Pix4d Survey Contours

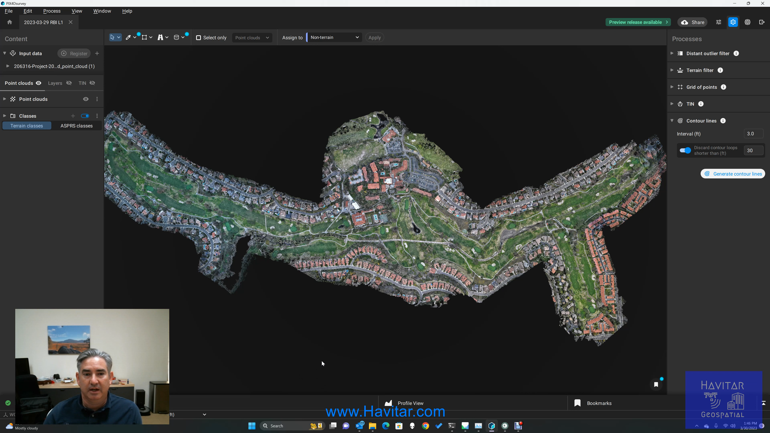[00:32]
They work most of the time whenever you have a homogeneous data set flown at the same elevation. I think it's a little wonky with when you mix terrestrial data with the aerial data sets but the data set I'm using for this project was captured with a Matrice 300 and a L1 LiDAR system so what you're looking at here is L1 LiDAR data from the DJI M300 drone and I flew it at about 130 feet
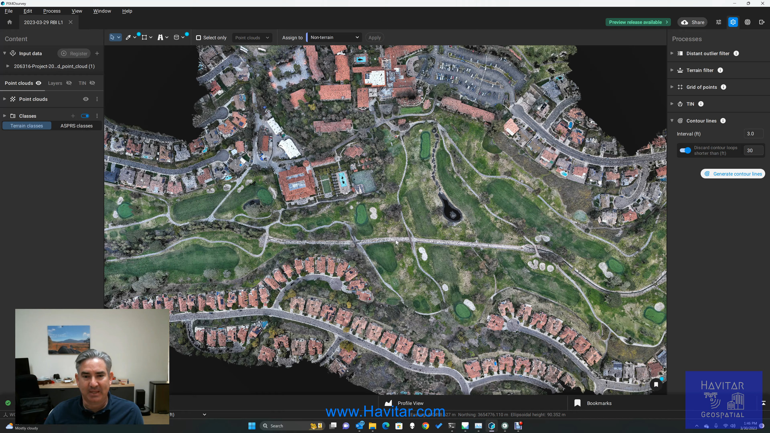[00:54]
and if you zoom in here this is the level of granularity you know that we're looking at so you can see
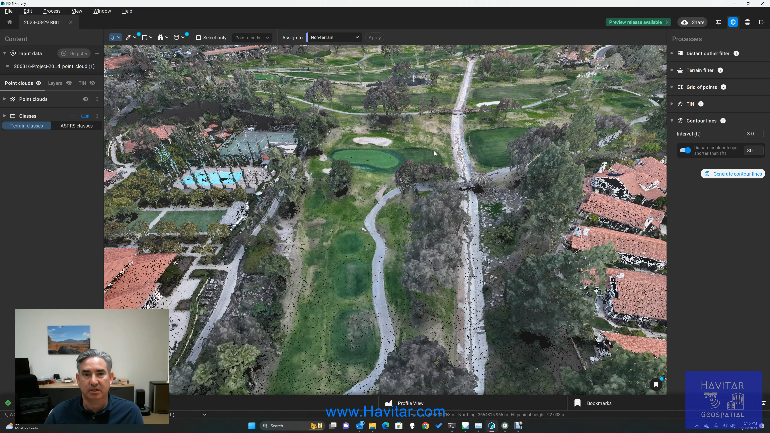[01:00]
it's pretty rich in terms of tree data you know buildings and it captures pretty well the richness
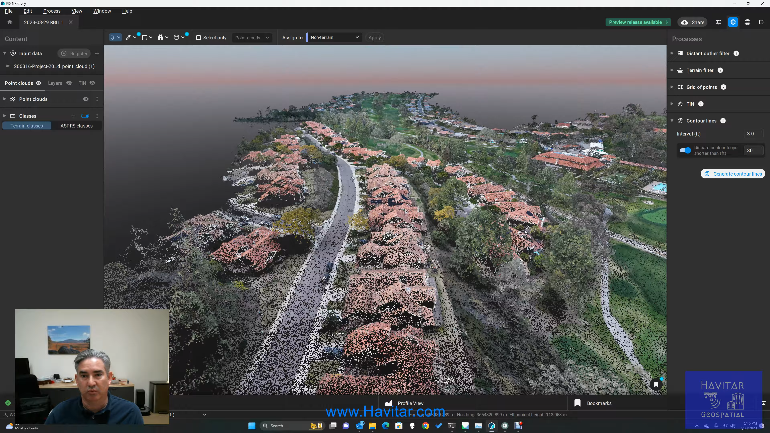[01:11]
of the three-dimensional environment you know so let me zoom back out here
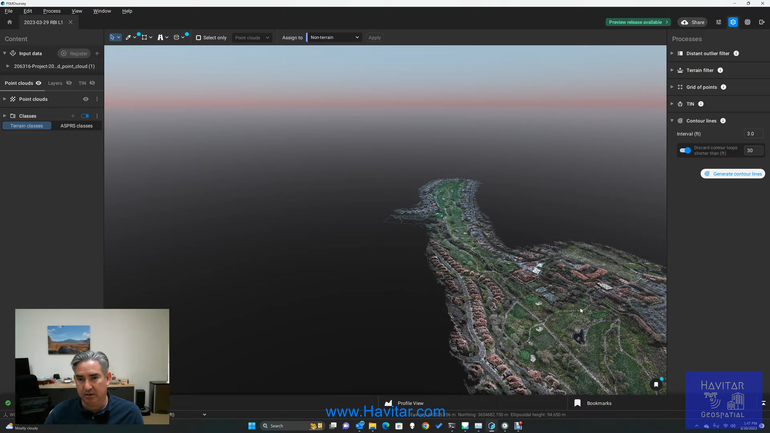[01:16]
it's also worth noting that I have the point size on this set a little bit high you know so the point size filter you know if you go higher will make this look more complete and give it a little
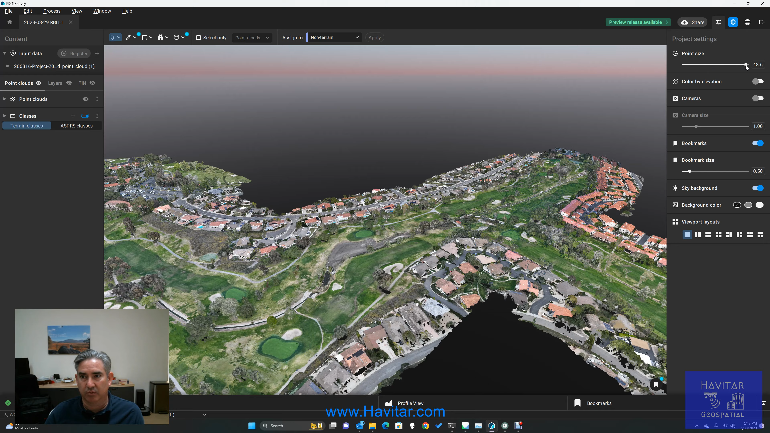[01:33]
richer color if you if you reduce the size then you get
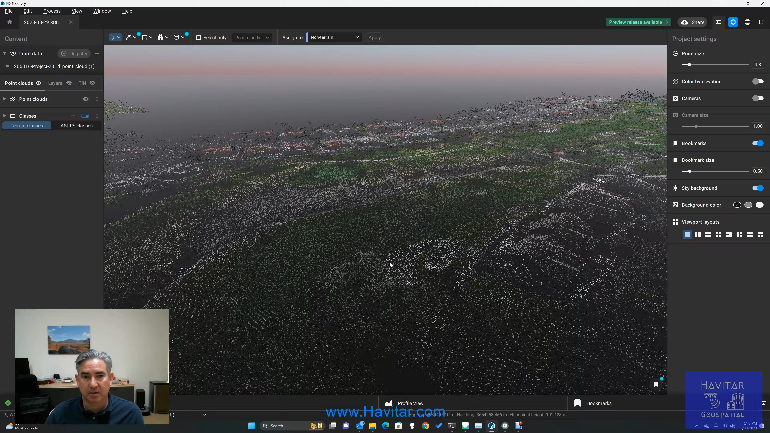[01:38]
something more sparse like this but it's a bit more precise if you're looking at line work or
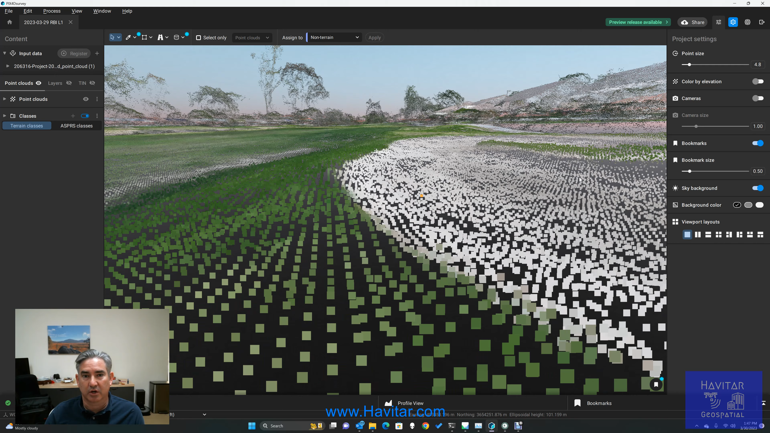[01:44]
curbs and gutters that kind of thing you might want to zoom down on the point size a little bit
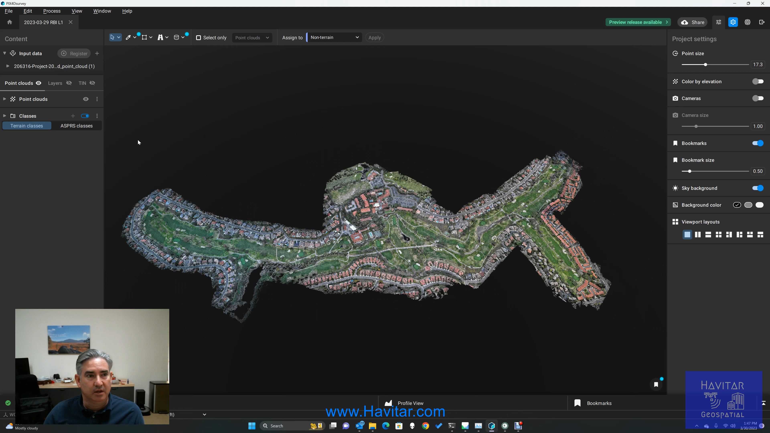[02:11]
first of all you input your point cloud data here and that comes out of DJI Terra for me but it could be a point cloud from any laser software that gets processed in here then we come down to the point cloud and it looks like that's been pulled in and registered the next thing I did was I classified
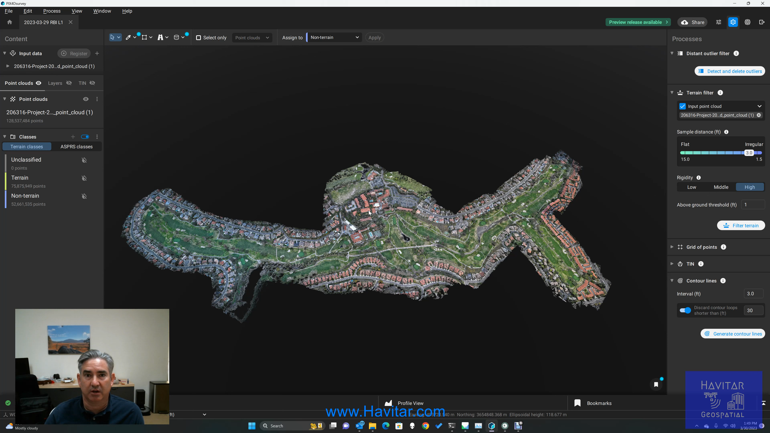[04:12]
high the big difference for me between the low setting and the high setting was the rooftop classification when I set it to high more of these rooftops were classified correctly as non terrain then terrain and here there were three kind of problem areas one on the rooftops where it went from the mansard roof that's pitched a little bit to a flat roof up high those were classified originally as terrain so I had to go back and reclassify those as non terrain and over in this this
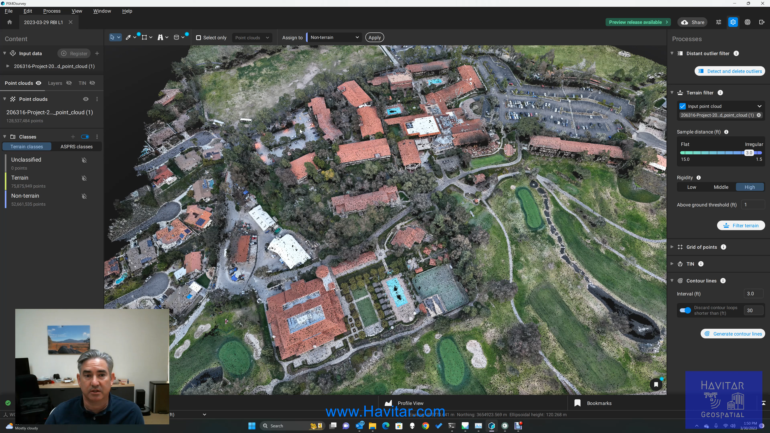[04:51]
area this is a structured parking garage and it flows right off the street so it's not a surprise that this was classified as terrain but because it's structured I changed that back to non terrain and and then these rooftops you know all came in I think I
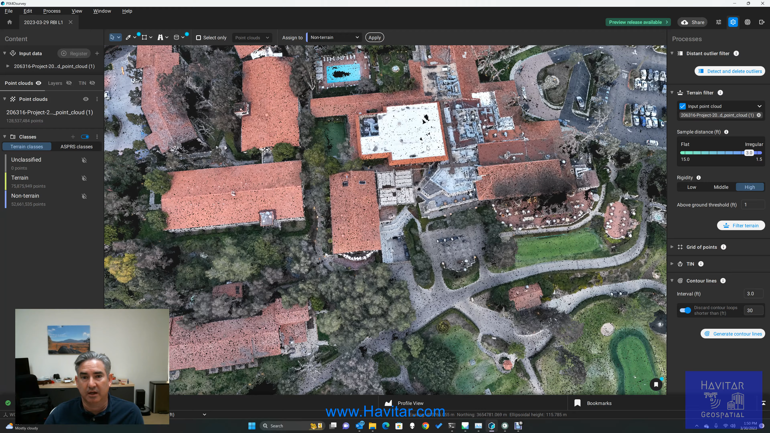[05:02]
think because of this flat white rooftop the rest of this area came in as terrain so these rooftops I had to go back and classify as as non terrain but
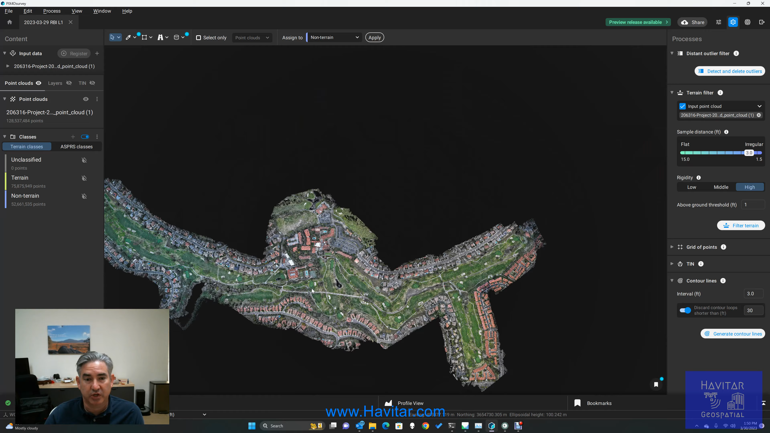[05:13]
generally a good time saving tool all of the roads and golf course areas were correctly captured which which I certainly appreciate and so a little bit of manual labor but not too bad the next the next thing analysis that the software does is this grid analysis so it makes a grid of points based on the elevations I've turned those off here but if I come over to 10 and I'm skipping layers because I didn't
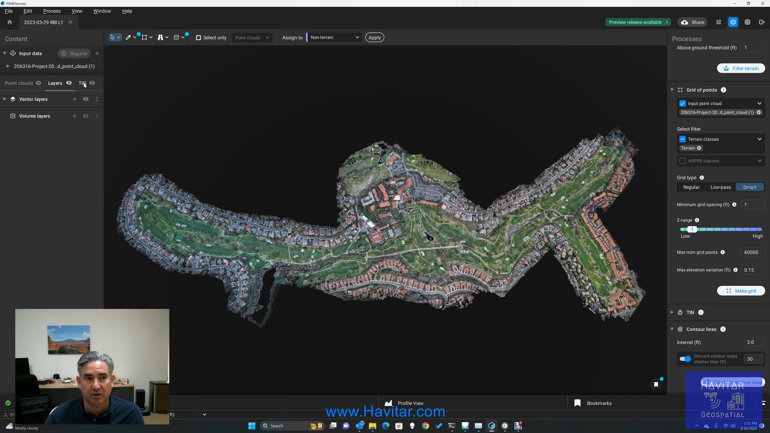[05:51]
use those but those are areas where you can calculate stockpiles and that kind of thing I'm not using that here I'm just trying to generate contour so I'm skipping straight to 10 the grid of points I disabled but I'm going to enable that now and if you zoom in here you see all these little plus signs are elevation
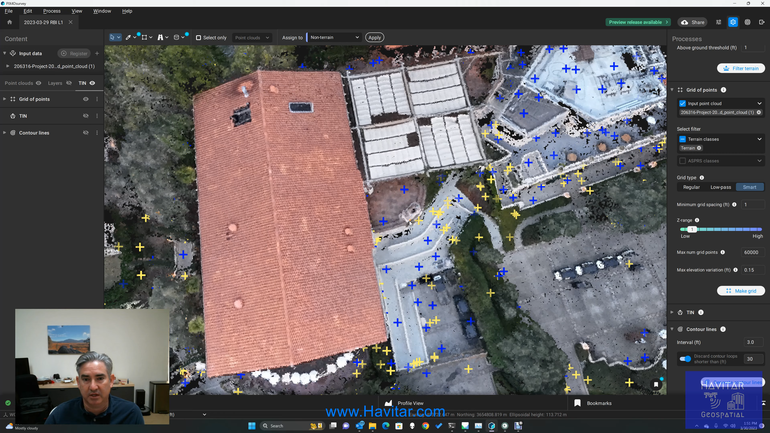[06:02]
measurements that are being used that will be used to generate the contour lines and so that is a relatively quick but CPU intensive
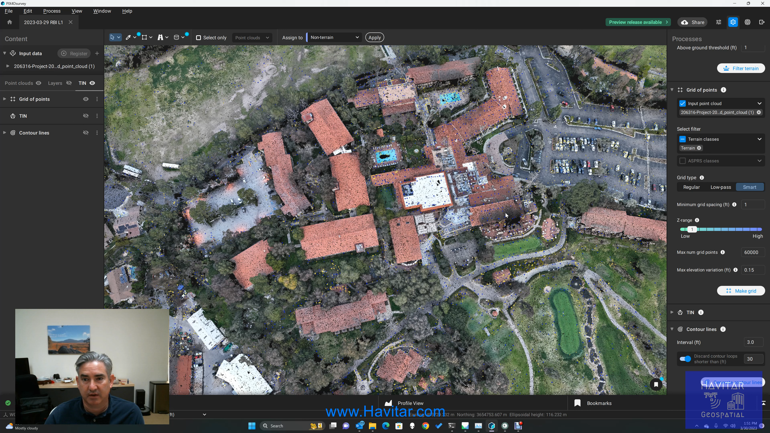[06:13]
exercise and it took a couple of minutes you know on on this computer and then the tin is generated from the grid of points and
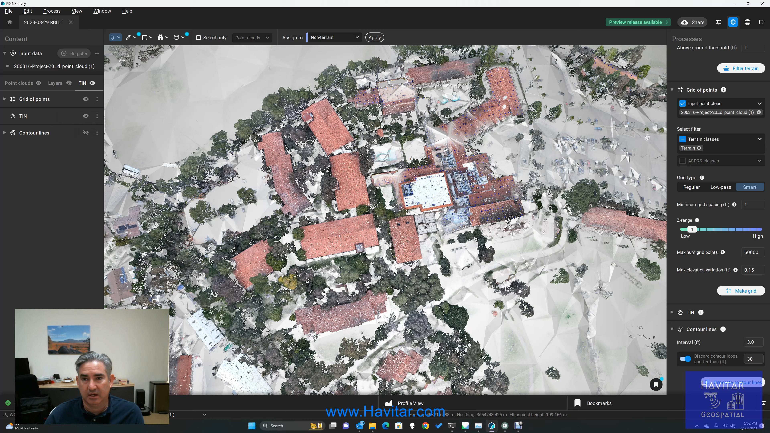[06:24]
that is basically a mesh of the terrain layer which connects
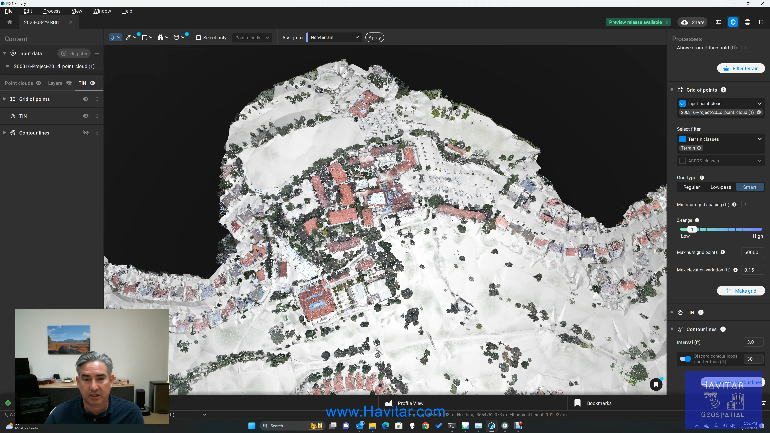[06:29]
between all those grids of points and gives you some of those elevation profiles and then the contour lines are generated on top of that from the elevation
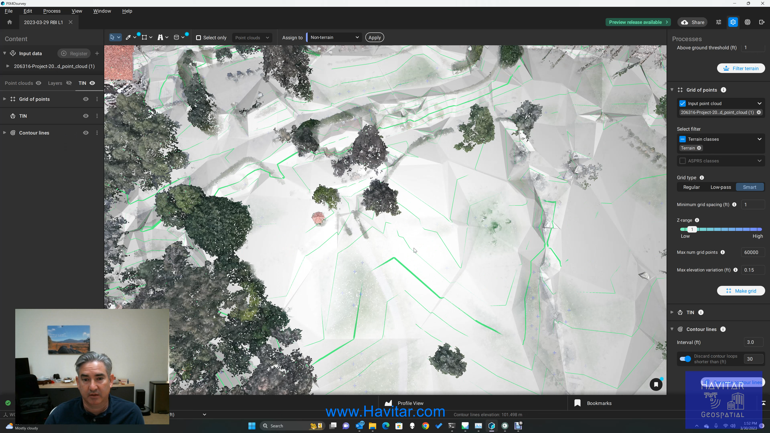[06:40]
changes in the tin and I'm going to turn the tin off now you know just because
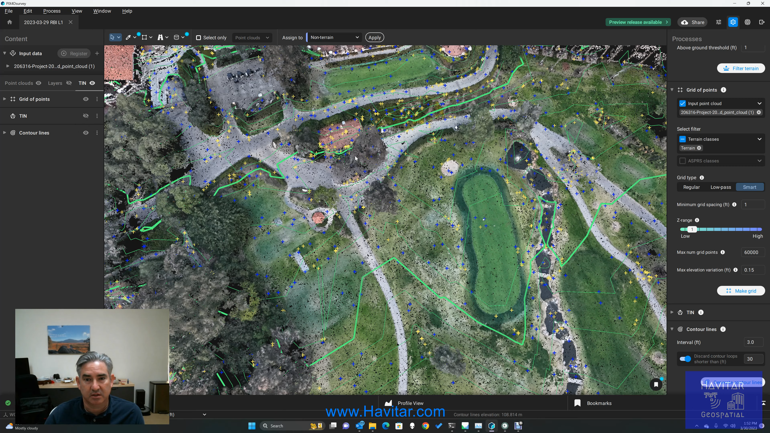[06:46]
it's a little easier to see these contour lines without it but if you
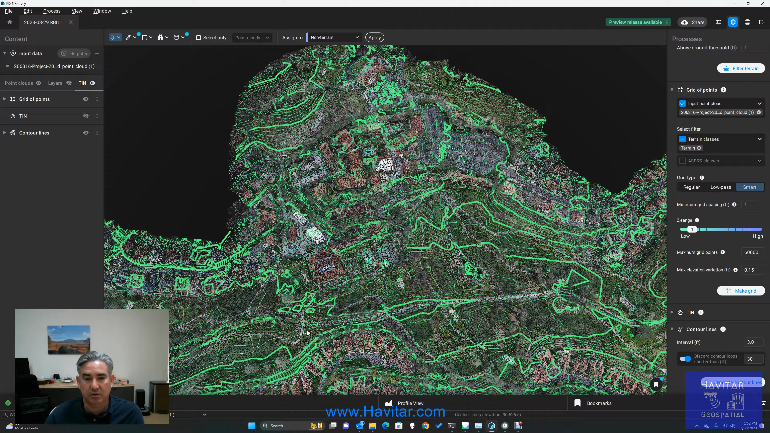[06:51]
if you scroll out and you know get a little more perspective here
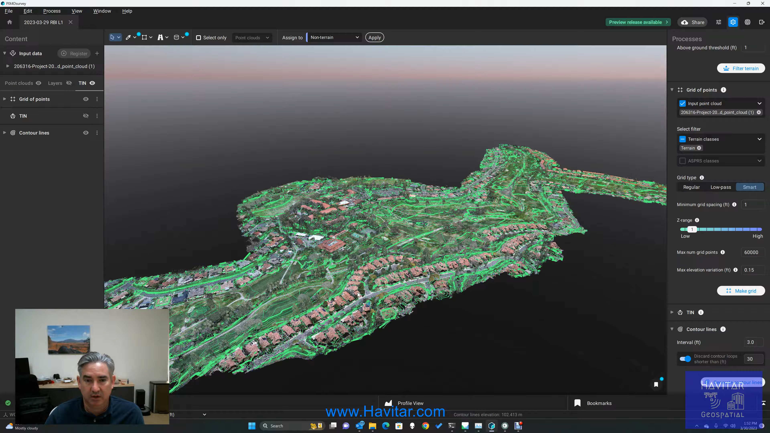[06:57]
you can see that as you'd expect there are some pretty significant gradient changes between the golf course which is typically built in a watershed area and the homes above it yeah so that they get the views and
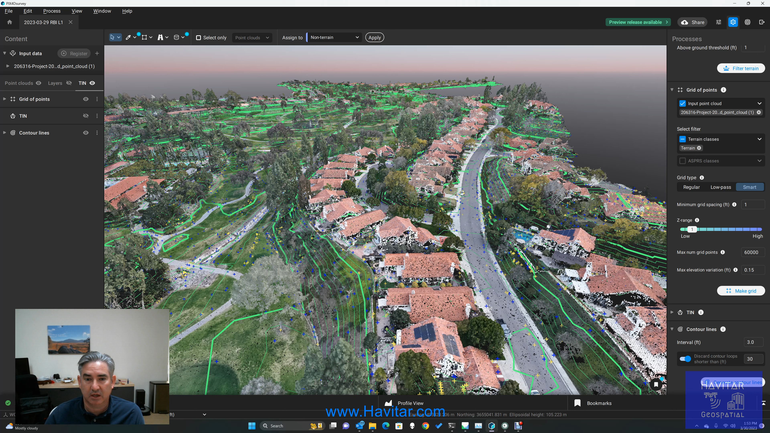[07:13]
they're out of the floodplain so so it looks like these contour lines are pretty reliable and over here you can see that the resort buildings are set up off the golf course as well and
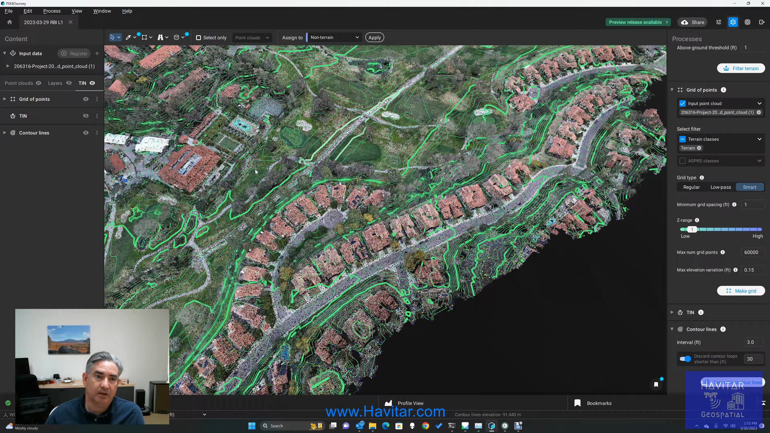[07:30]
as you would expect you know those those are kind of graduated as you see these changes in dimension so this is a ballroom
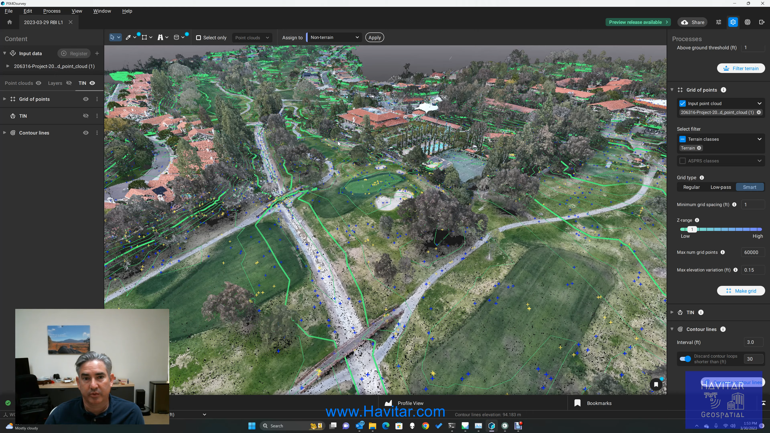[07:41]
that's set a little bit up off the golf course and then much further up you have the main campus which is kind of built on the top of the hill so that these all get the views over the spa pool and the golf course area these are the main restaurant areas right here and there's an upper deck and a lower deck and you can you can see the contour lines show that they are well above the golf course level so
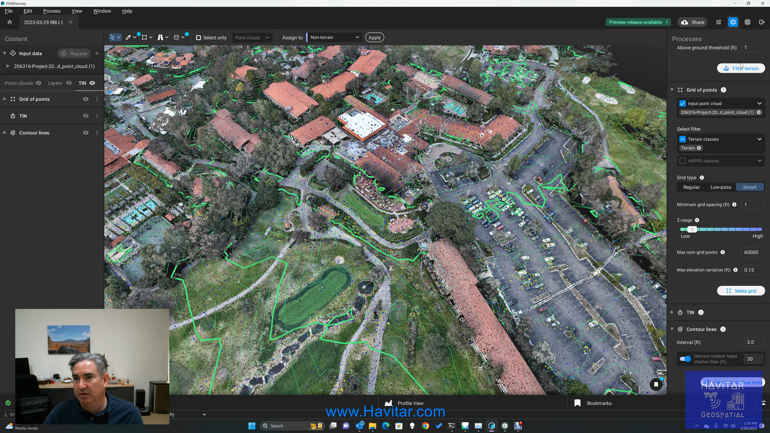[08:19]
I think there was just one other thing we already showed you the filter terrain the grid of points and and the contour lines so these were set at three-foot intervals and every 15 feet
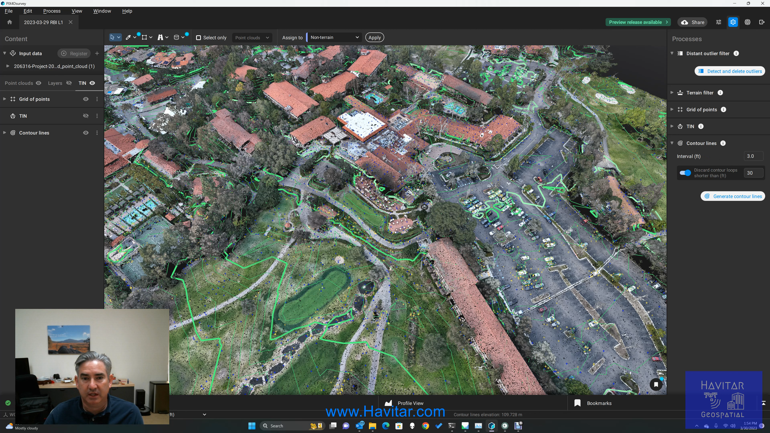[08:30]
you know there's a major grid line so that is what we're looking at here
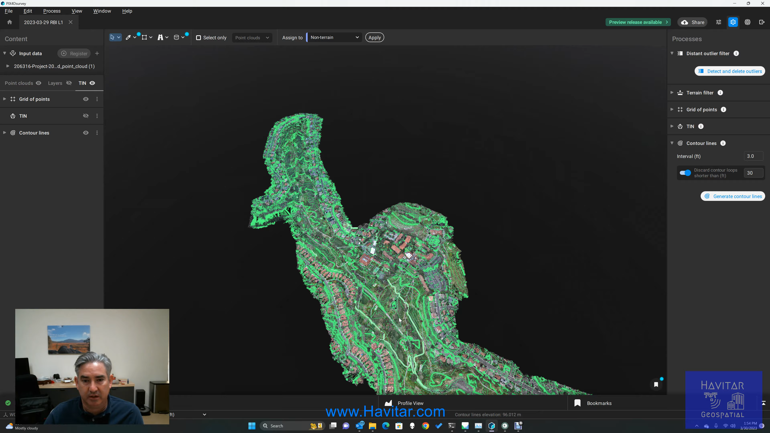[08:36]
is a a point cloud that has been classified as